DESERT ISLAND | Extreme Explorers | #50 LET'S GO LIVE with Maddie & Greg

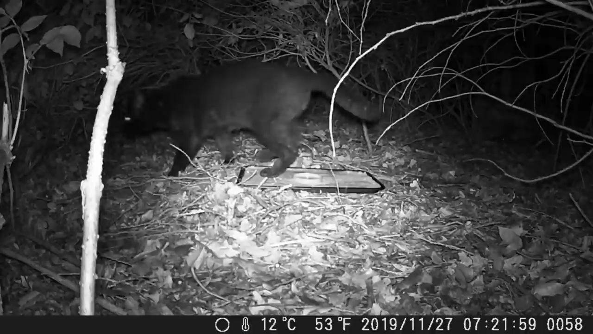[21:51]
Yeah, that is our neighbour's cat who often comes to visit. But that cat was disappointed because actually all of the biscuits had already been eaten by mm-hmm.